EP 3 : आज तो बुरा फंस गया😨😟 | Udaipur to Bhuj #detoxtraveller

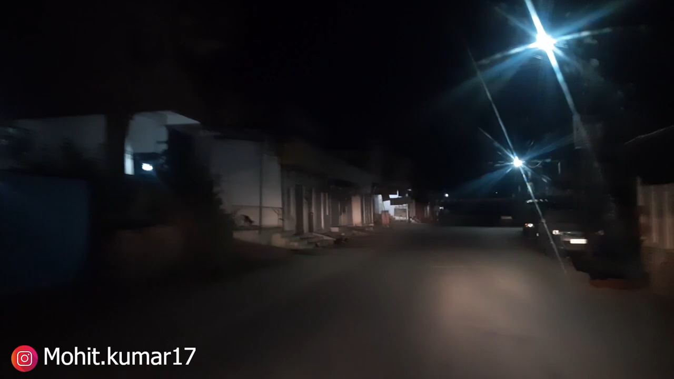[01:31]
लिए टो दो दो अब कर दो दो दो धैपूर से निकल कर भाई वे पर आ चुका हूं यह है एनेस ट्वेटी सेवेन
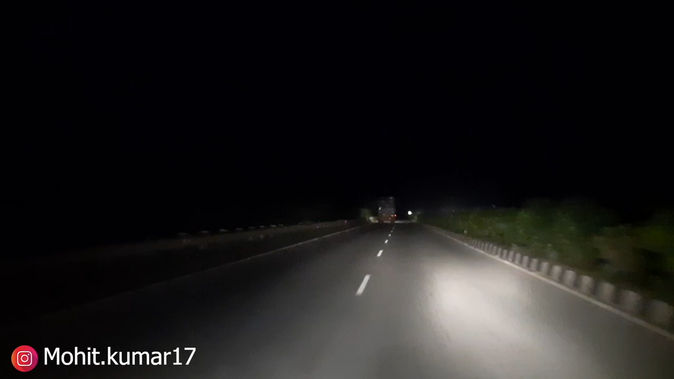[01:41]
कल जब मैं उजयपूर आखा था हा तो मेरे कोई खास दिक्कत नहीं है मुरको पता था औलेडी में रूट कर चुका हूं तो मिरे को आइडिया था रोड का आब मैं पहली भार बुद जारहो तो मेरे को इतना आइडा नियर रोड गा तो मैंने मैप लगा रहे था है
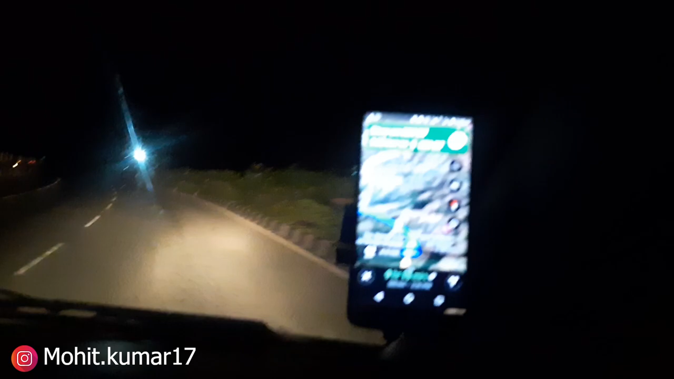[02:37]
अब रात में कुछ भी बता नहीं चलना
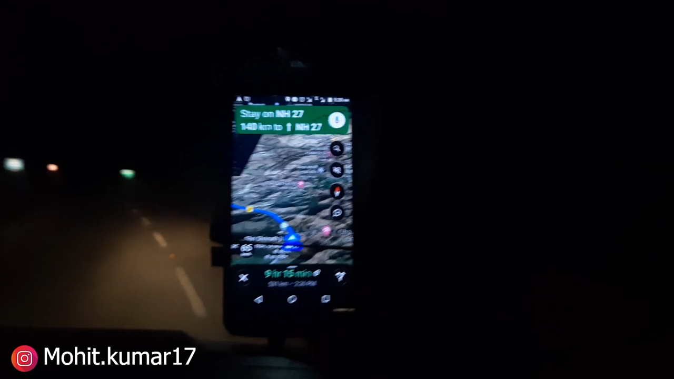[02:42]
बस सीधी सीधी काली काली मेरे को रोड नजर आ रही है